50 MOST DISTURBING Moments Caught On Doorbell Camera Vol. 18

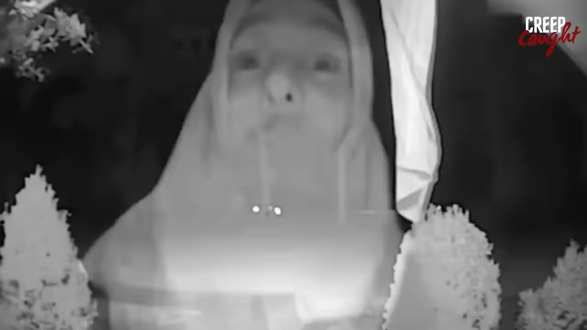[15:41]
Based on his appearance, it's hard to determine whether he's a genuine intruder or if he's simply out of his mind.
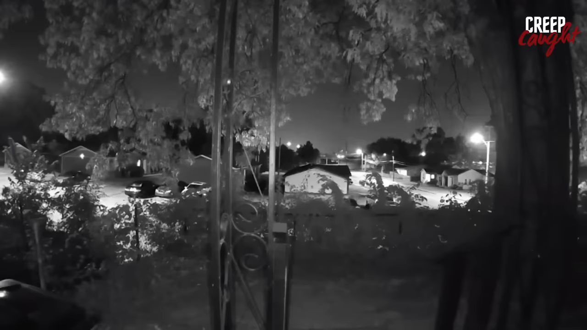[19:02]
It seems like they're either dodging the police or just playing a game of ghost in the graveyard.
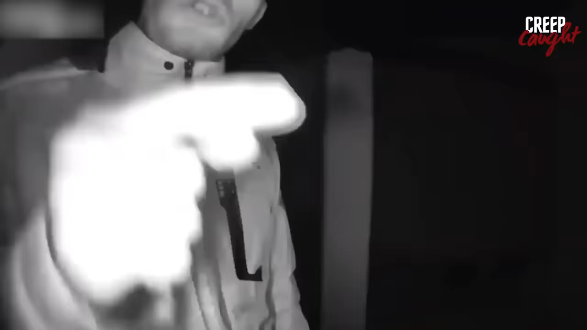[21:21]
When he gets no response, he just takes off. This man putting your hands on women. I'm gonna get you. I'm gonna get you either here or outside of here.
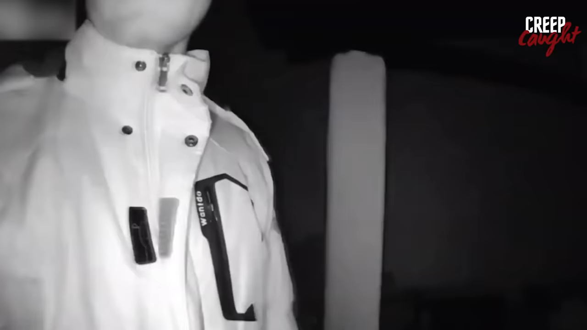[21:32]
I promise you. I promise you. Either I'm gonna get you right here in the comfort of your own home, or I'm gonna catch you on the street, or I'm gonna catch you at work.
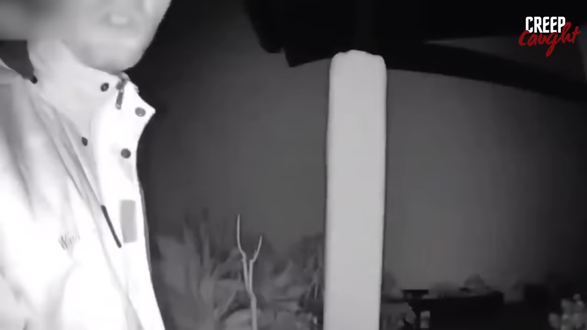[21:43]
I'm telling you right now, you better answer the door, dog. You better come catch these hands. Alright, you ain't nothing but a bitch, bro. I'm gonna be on this street every day until I catch you. I'm gonna be on this street with my goons every day until I catch you. I promise. Doesn't he seem like a total psycho, rolling up to someone's place so late and pulling off that kind of act?
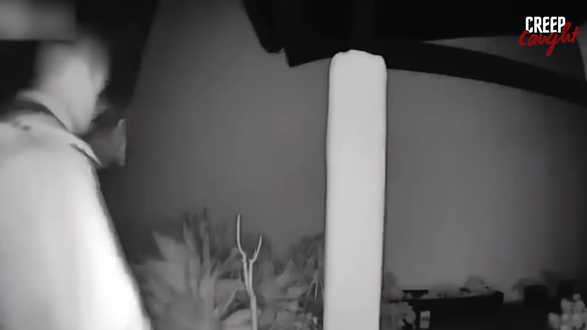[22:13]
In Tacoma, Washington, this woman showed up at someone's place around 12:15 a.m.
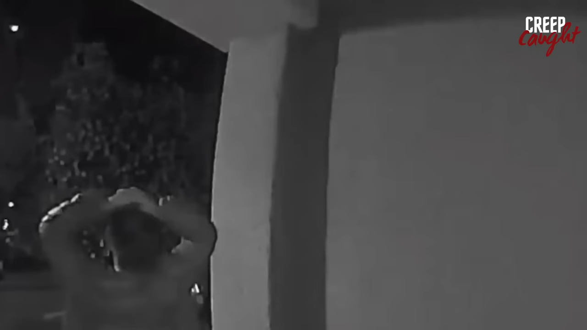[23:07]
This woman shows up at someone's front door exhibiting some unusual behavior. Excuse me.
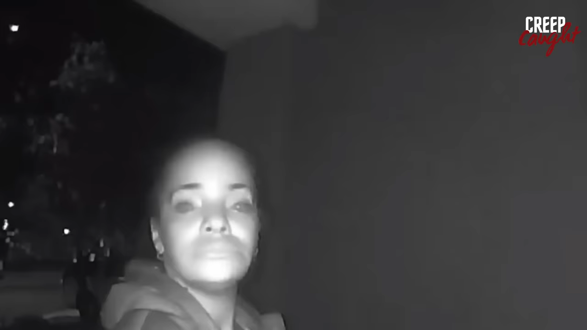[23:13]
I'm calling the police. I was waiting for a hospital. I'm calling the police now. Here. I'm calling the police now, go away. Either she's dealing with a mental illness, or it could be some kind of trap to lure the homeowner into opening the door.
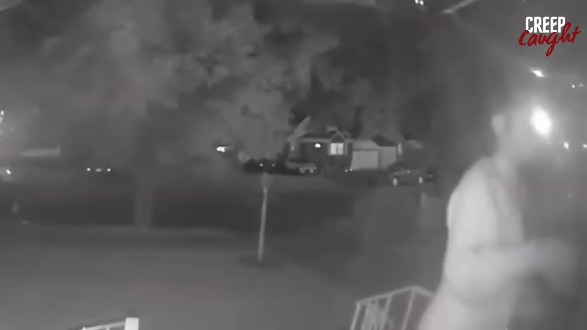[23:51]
Failing in her attempts, she eventually gives up and takes off. Isn't it satisfying to witness these shady plans being foiled?
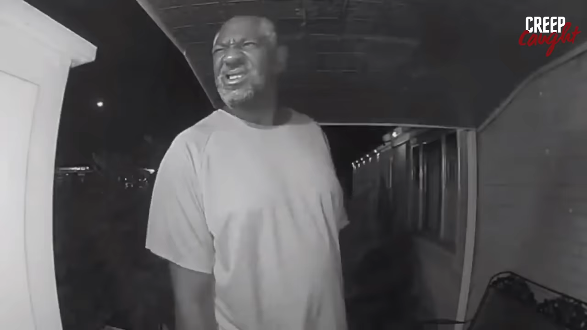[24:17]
This guy just shows up at someone's front door in Tulsa, Oklahoma. Let's see what unfolds next.
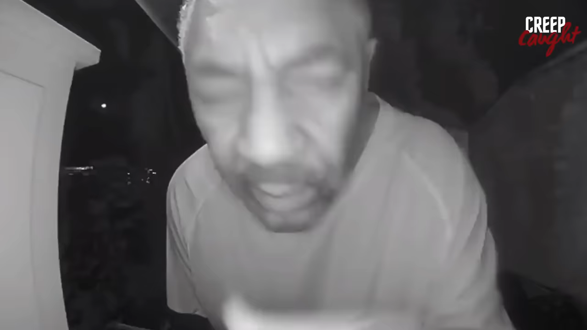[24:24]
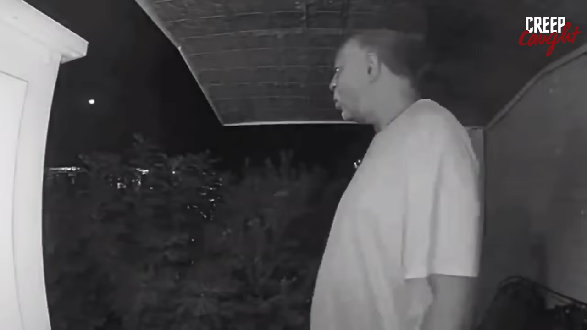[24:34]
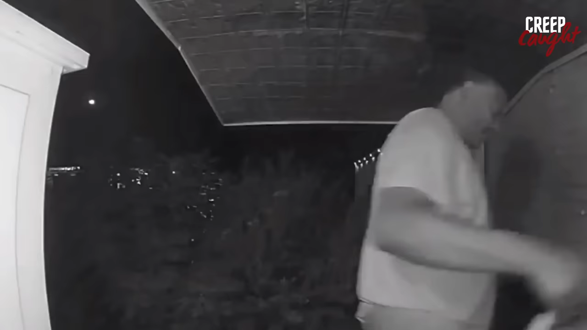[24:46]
Peekaboo here? Peekaboo. Okay, sorry. It's unclear what his true intentions were, but according to the homeowner, the smartest move he made was to hightail it out of there.
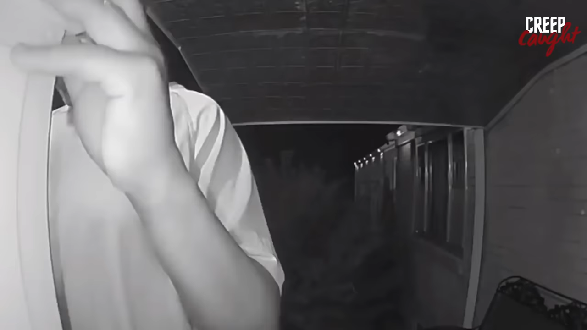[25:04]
Seems like this owner had the Second Amendment ready, just in case.
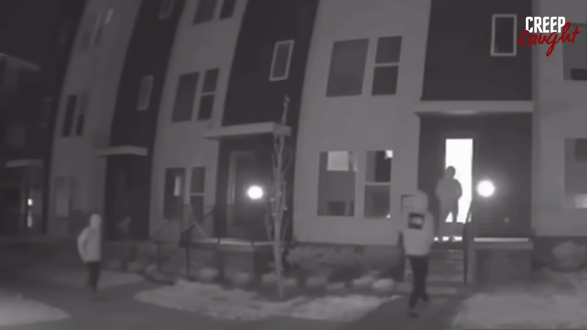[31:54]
They try to kick the door down and are about to break in, but then a woman inside screams. That totally freaks them out, and they just bolt, running away as fast as they can.
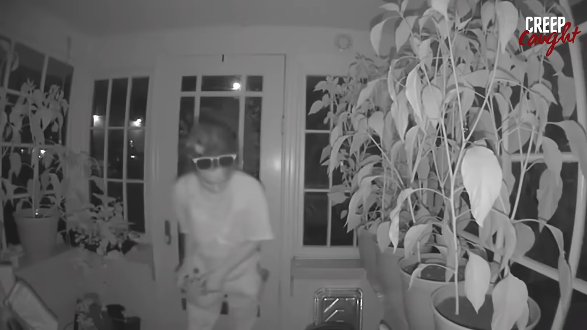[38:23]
It appears she might be under the influence of something, or perhaps she's homeless. Either way, it's just plain wrong to trespass into someone's home.
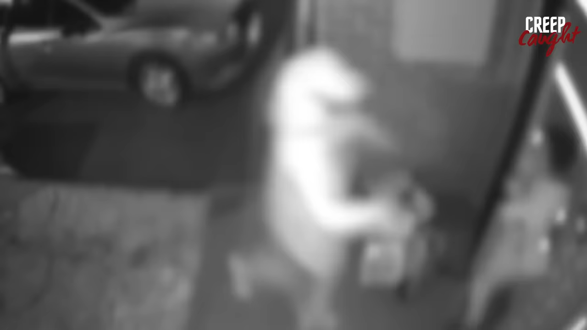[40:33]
2022, shows a snatch-and-grab robbery. A young woman is about to go into her home, carrying her bags, when a thief hiding behind a car suddenly leaps out and snatches her bag with a lot of force.
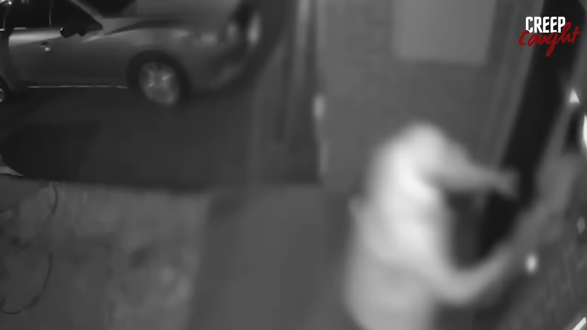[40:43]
She tries to hold on to it, but he pulls it away. She tries to fight back on her own while also calling for others to come assist, but the thief makes a quick getaway before anyone can catch him.
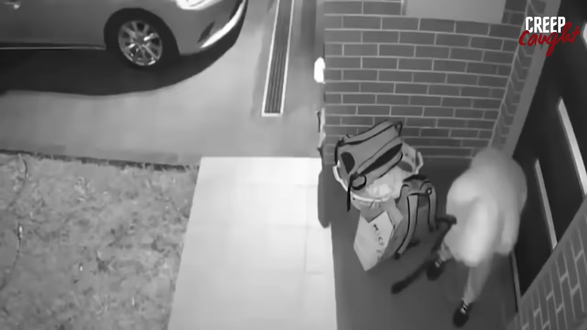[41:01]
Hopefully, the cops were able to take strong action against this criminal with the help of the video evidence. A man approached a house intending to burglarize it. He seemed to be either muttering to himself or communicating with a hidden partner.